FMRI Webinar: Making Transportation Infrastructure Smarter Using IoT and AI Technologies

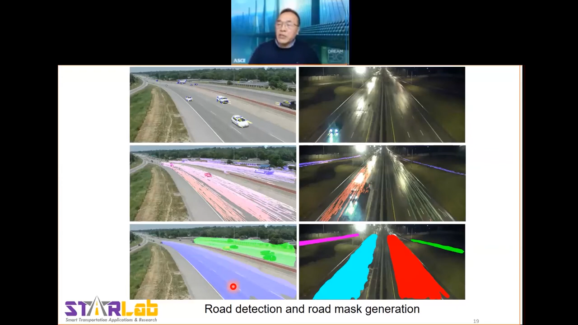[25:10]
So you see this is a regular video image for a roadway system. And this is after we detect several vehicles. You see gradually the road surface is covered. And this is after we complete the approach. So you see road surface has been identified. And this is another example for us to do the same thing. So the sensors have not been installed in Norway yet.